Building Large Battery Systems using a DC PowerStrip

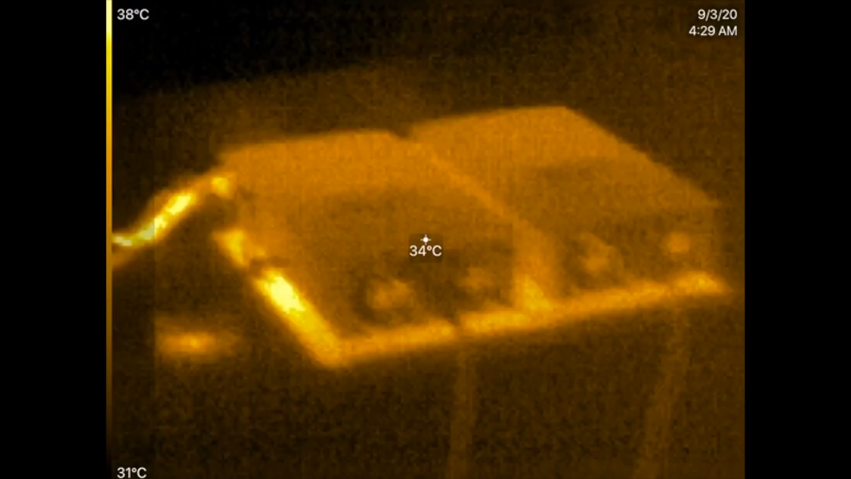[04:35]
On screen: spot 34°C, scale top 38°C, scale bottom 31°C
As you can see, the inverters are warm, uh, 38 C there, right?
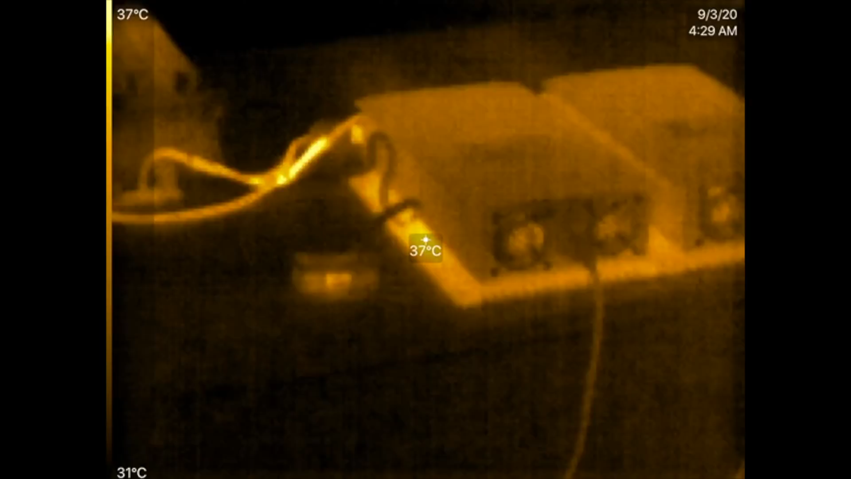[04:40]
On screen: spot 37°C, scale top 37°C, scale bottom 31°C
The cables are about 37.
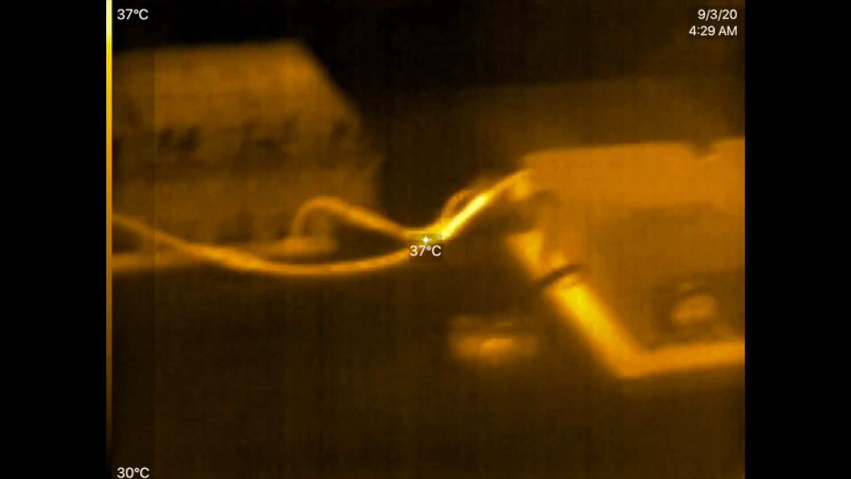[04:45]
On screen: spot 37°C, scale top 37°C, scale bottom 30°C
The batteries are cool. These batteries are amazing. They can put out each one about 20 amps.
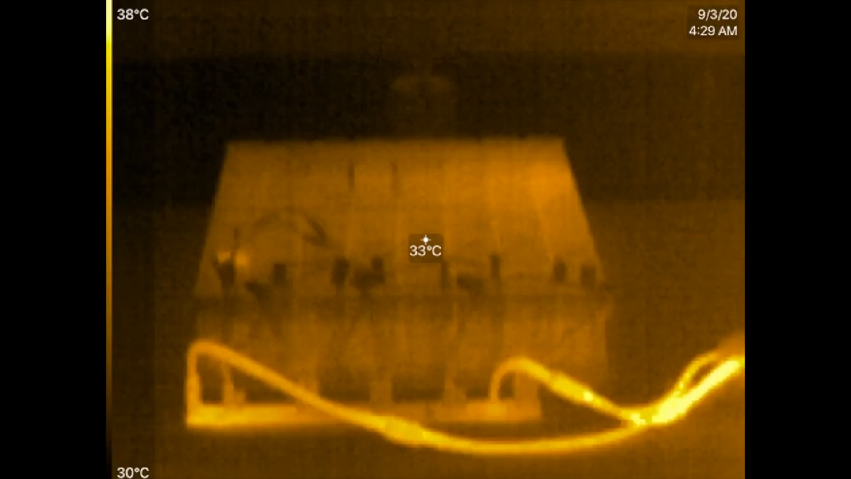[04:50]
On screen: spot 33°C, scale top 38°C, scale bottom 30°C
So there's plenty. There's, there's, you know, about 150 amp capable here,
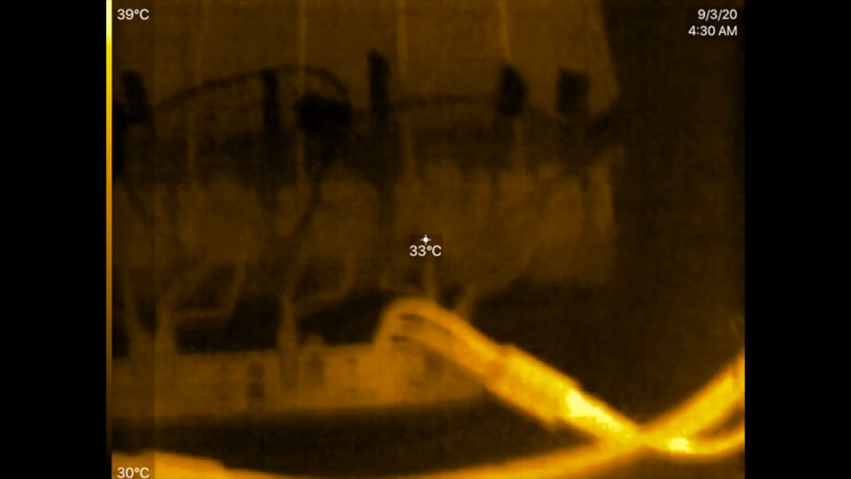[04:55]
On screen: spot 33°C, scale top 39°C, scale bottom 30°C
but we're only pulling about 43 right now.
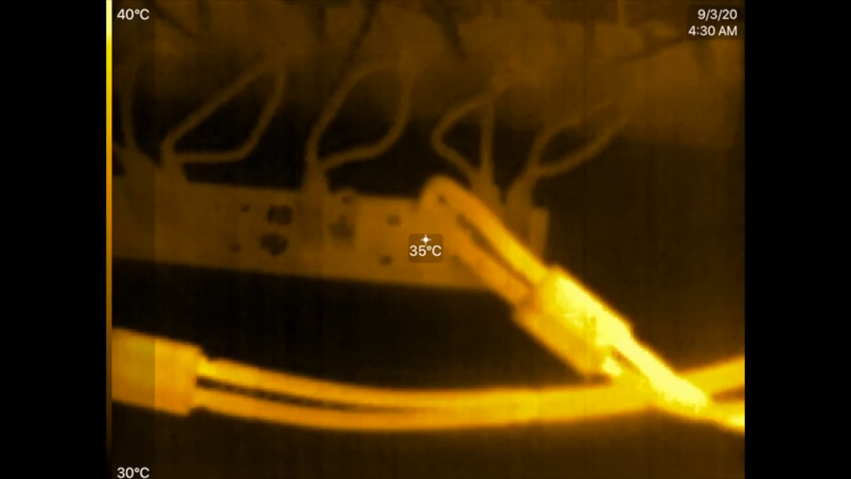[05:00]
On screen: spot 35°C, scale top 40°C, scale bottom 30°C
So at that, yeah, see, look at that. It's, that's an ambient temperature essentially, right?
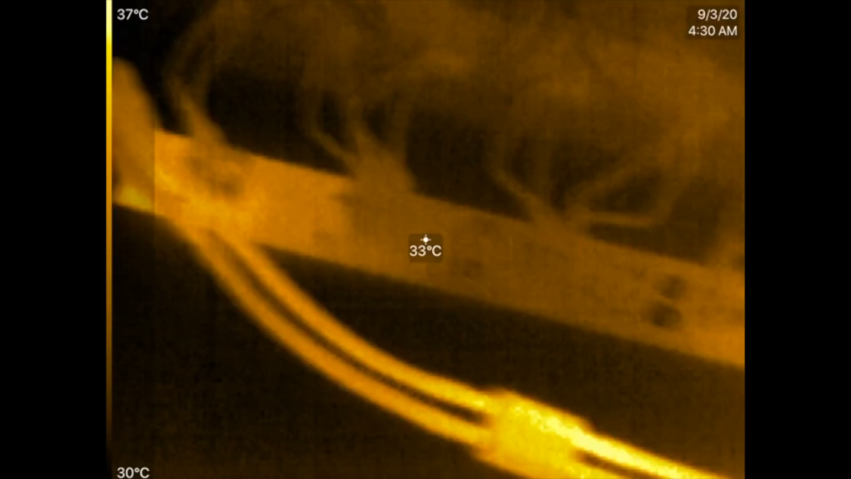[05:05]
On screen: spot 33°C, scale top 37°C, scale bottom 30°C
So right about on this edge over here, 36 C, right? Now the table, it's a 28. Okay. So it is a few degrees higher. What is 28, 35?
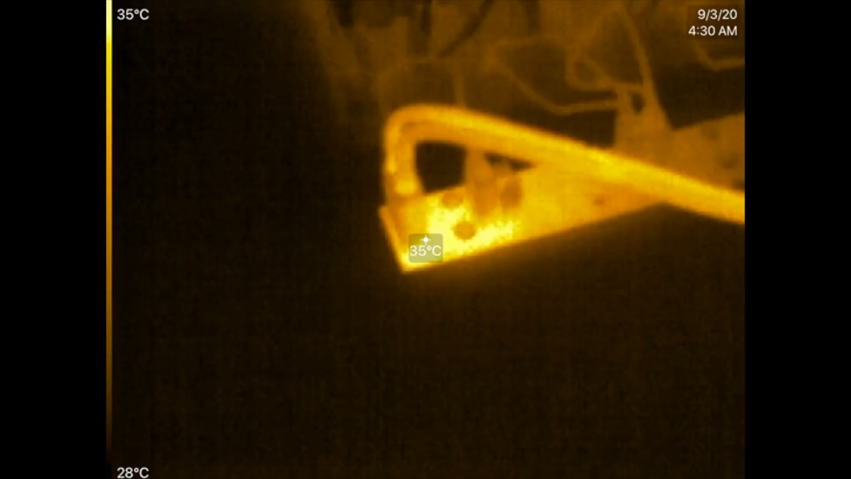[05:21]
On screen: spot 35°C, scale top 35°C, scale bottom 28°C
So that's like six degrees Celsius above ambient temperature. So it's warm.
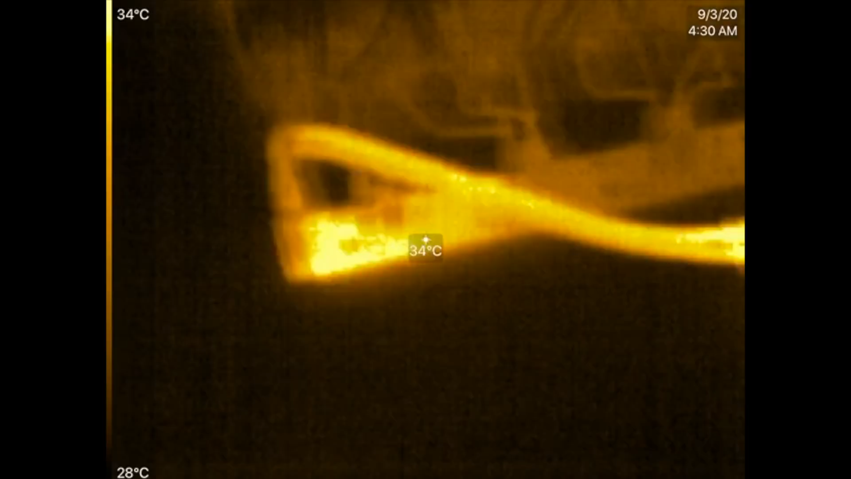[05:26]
On screen: spot 34°C, scale top 34°C, scale bottom 28°C
It's, uh, yeah, you, when you put your finger in here, it's, you can barely feel it.
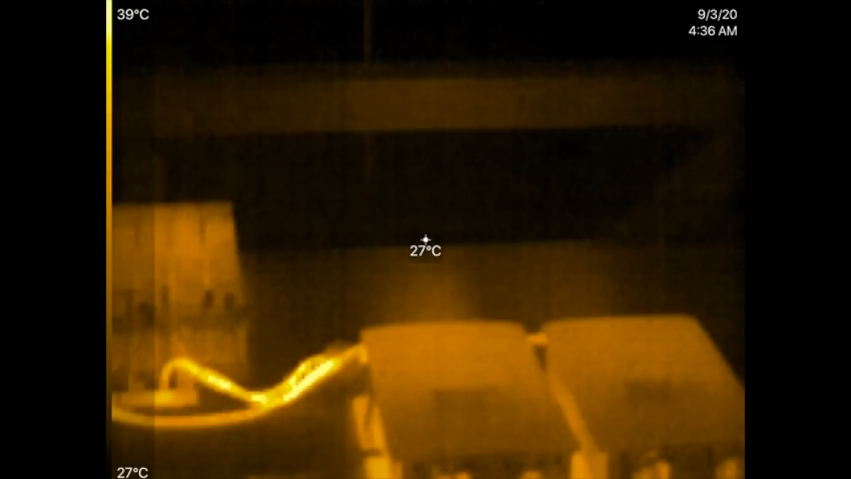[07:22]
On screen: spot 27°C, scale top 39°C, scale bottom 27°C
All right. So here we go. They've been running for a little while. Here's the whole setup of the cables are about 38. 38.
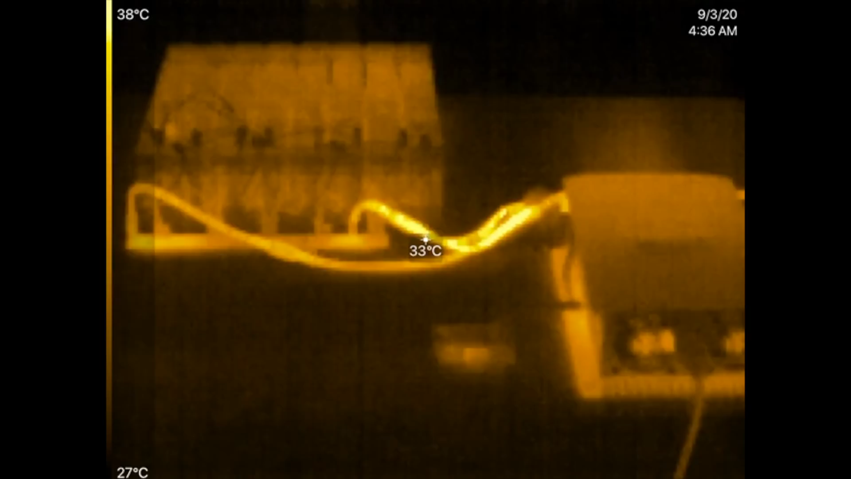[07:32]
On screen: spot 33°C, scale top 38°C, scale bottom 27°C
Those are 10 gauge American wire gauge cables, right?
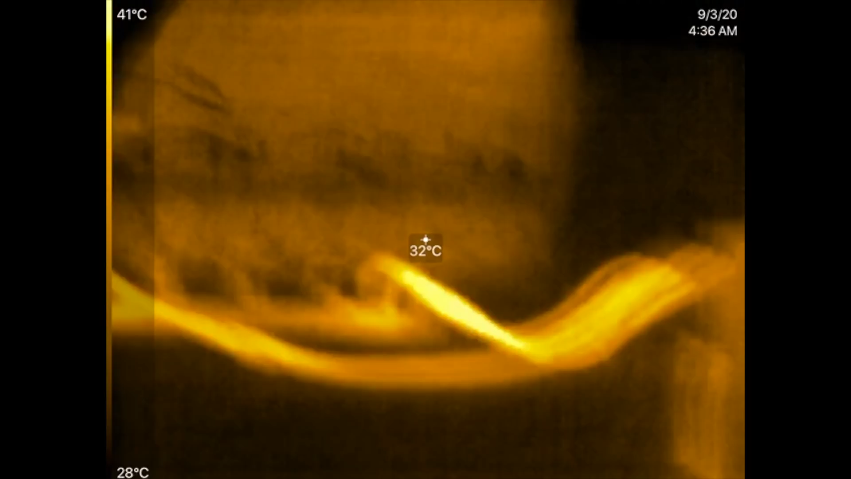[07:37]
On screen: spot 32°C, scale top 41°C, scale bottom 28°C
We're running 65 amps through the power strip there.
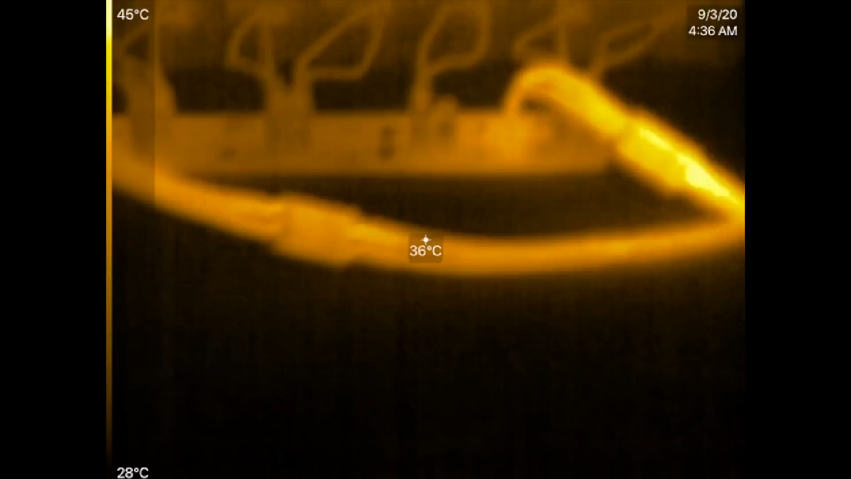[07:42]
On screen: spot 36°C, scale top 45°C, scale bottom 28°C
And look at that. The power strip remains cool.
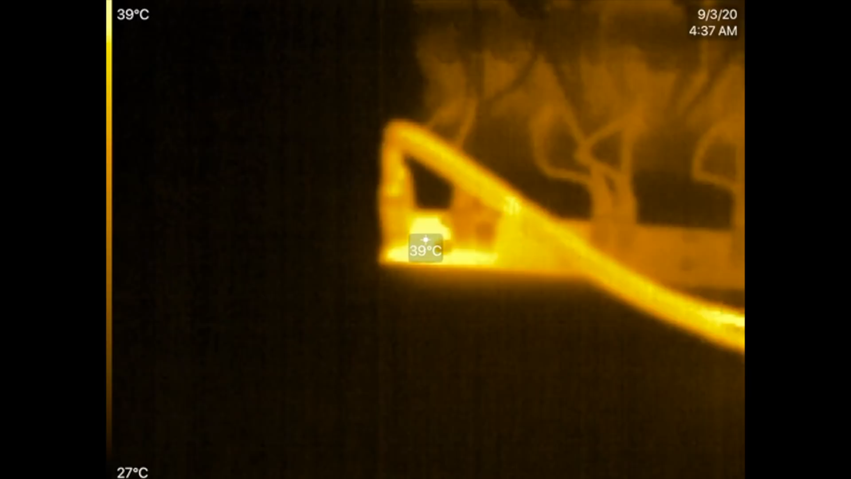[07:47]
On screen: spot 39°C, scale top 39°C, scale bottom 27°C
12 degrees above ambient there, right?
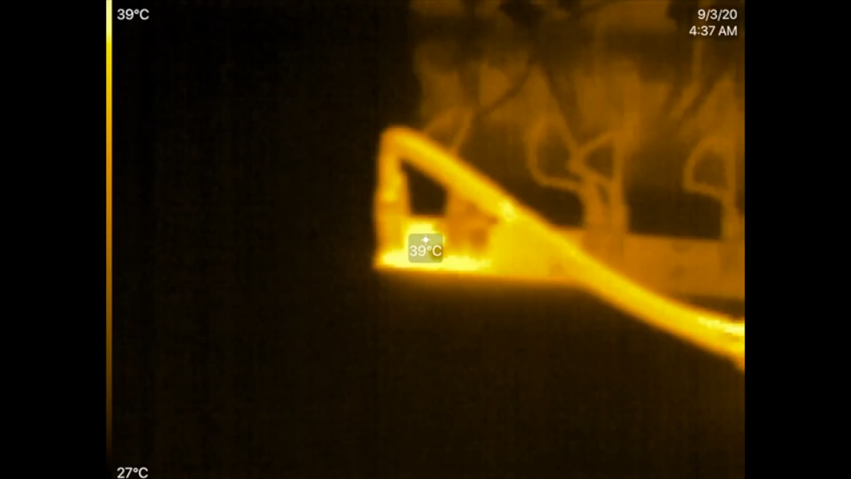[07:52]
On screen: spot 39°C, scale top 39°C, scale bottom 27°C
That's still not very hot. That's, you know, that's just warm basically. And of course, the longer this will run, then the warmer it will get. But it's been running now for a few minutes,
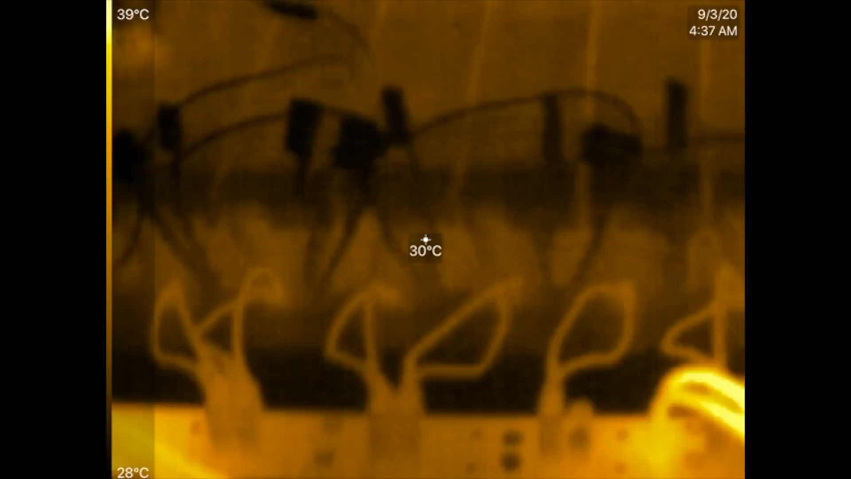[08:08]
On screen: spot 30°C, scale top 39°C, scale bottom 28°C
35 minutes from the beginning of this test. And it was running continuously with 40 amps and now it's running with 65 amps. So there we go.
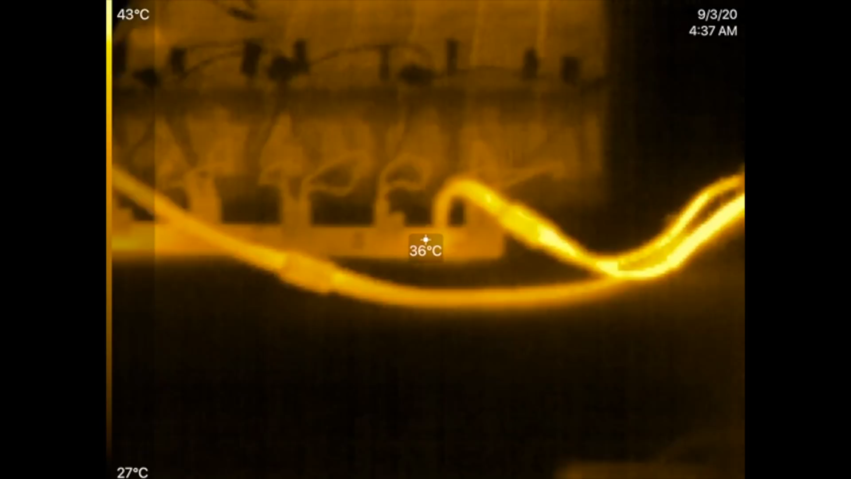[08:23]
On screen: spot 36°C, scale top 43°C, scale bottom 27°C
We're getting 37 over here, 30, 38, almost 40 degrees over here.